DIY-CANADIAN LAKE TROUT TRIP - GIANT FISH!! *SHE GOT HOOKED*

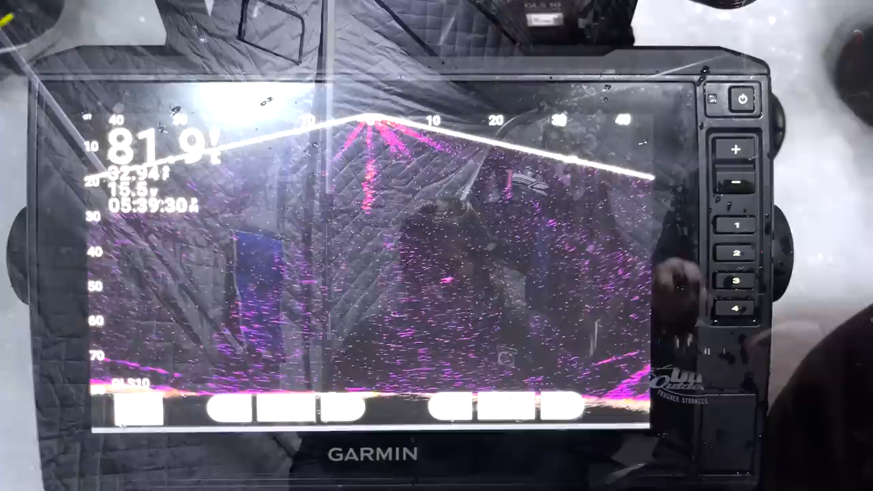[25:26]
Come on, baby. This is a big fish. Oh my goodness. Drag just a couple clicks. Here he comes.
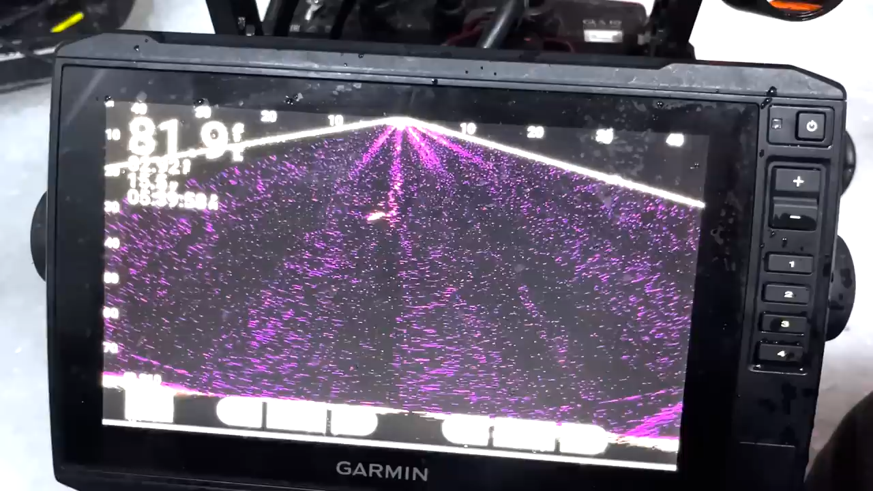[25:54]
Come on, big burbot. Maybe it could be anything. It could be anything.
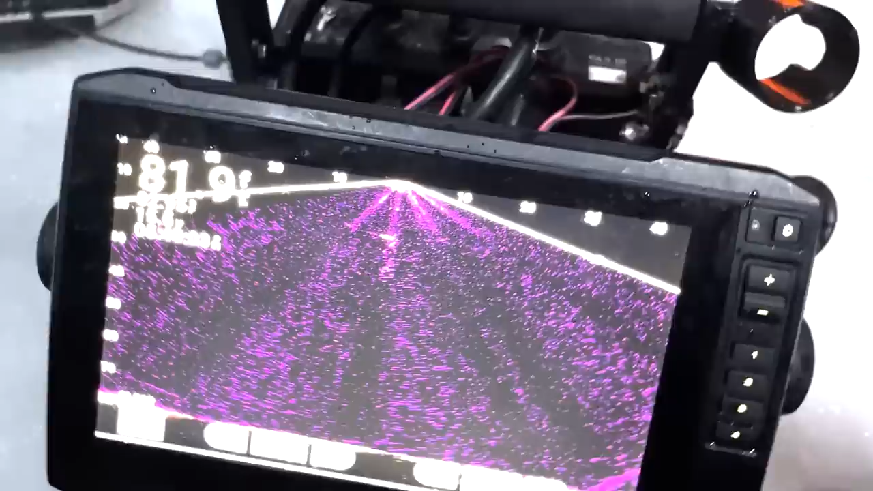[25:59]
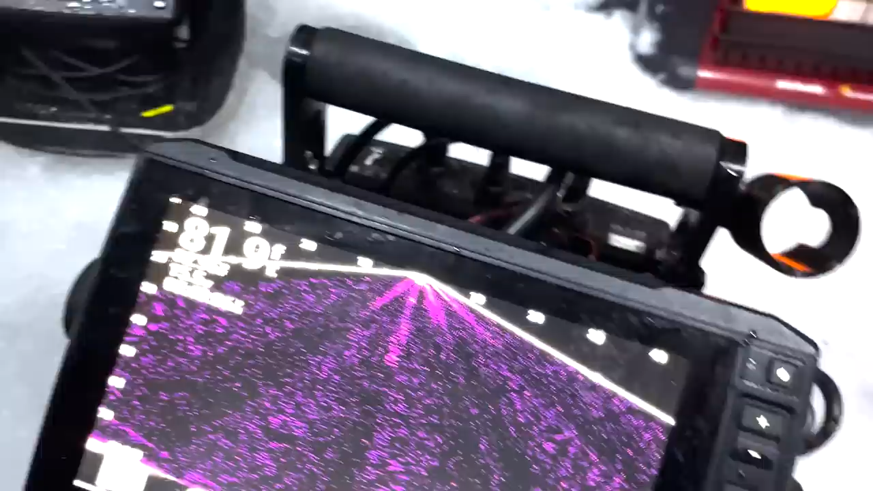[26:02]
Here he comes. 10 feet away. Here's your leader.